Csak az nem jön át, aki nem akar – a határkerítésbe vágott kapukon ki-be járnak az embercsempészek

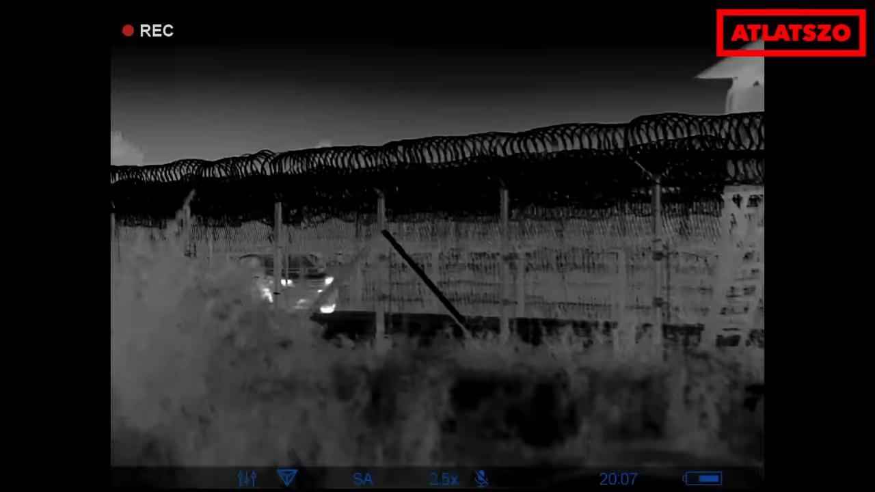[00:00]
Rendőrautó érkezik, így látja a hőkamera,
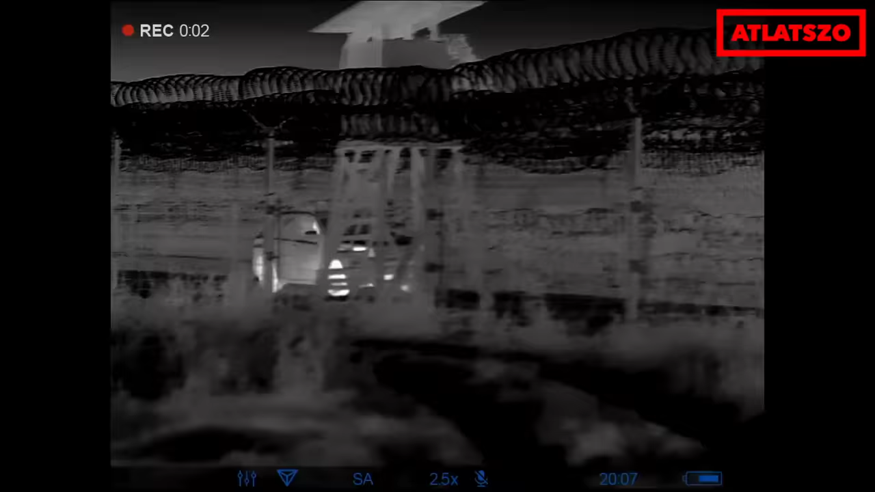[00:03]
talán az egyik legcsendesebb éjszaka rögzítettük a felvételeket az Ásotthalmi határban.
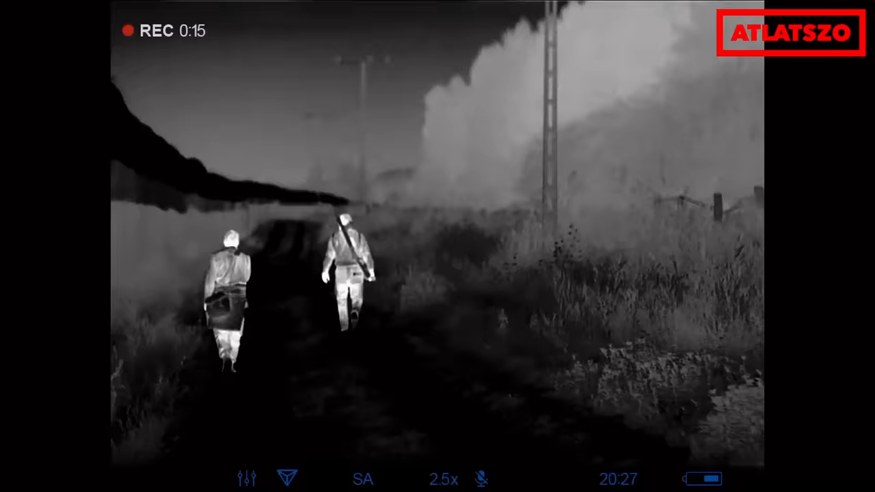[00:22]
A stábunkat navigáló Ásotthalmi mezőőr szerint ritka ez a fajta nyugalom a határon.
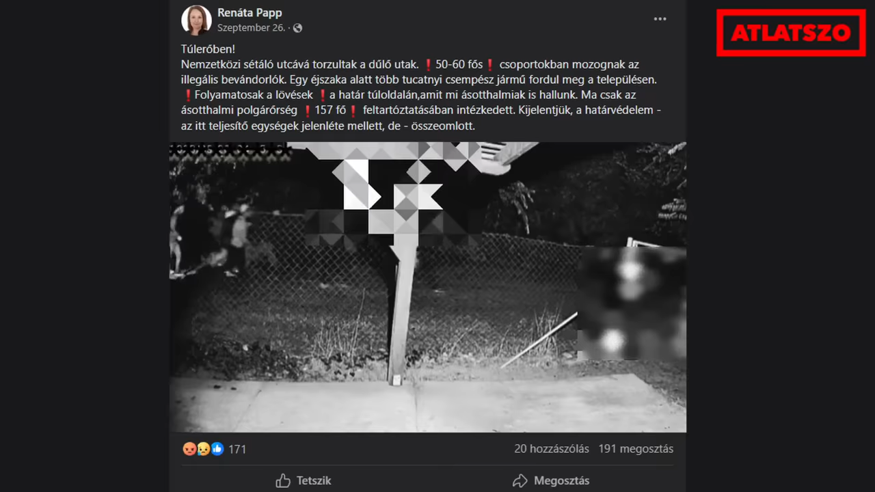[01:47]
Erre is panaszkodott közösségi oldalán Pap Renáta, Ásotthalon polgármestere, lövésekről is beszélt az átlátszónak.
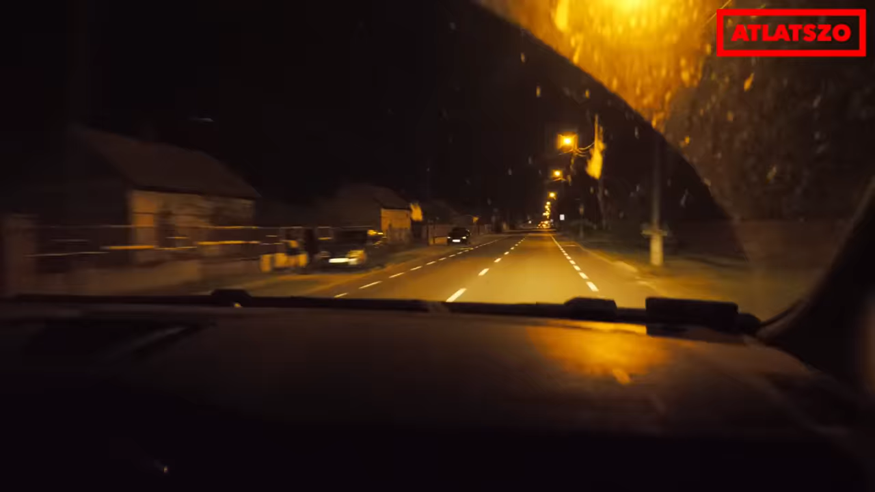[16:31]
Újra este van, a faluban egy gyanús kis buszt vesznek észre.